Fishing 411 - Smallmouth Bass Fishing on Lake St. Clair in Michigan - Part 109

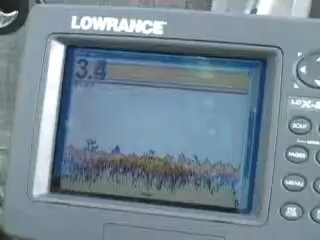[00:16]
It grows on the bottom, it grows straight up off the bottom, and it grows in little patches. You'll go through an area where you'll see a lot of it, then you'll go through areas where you won't see any of it.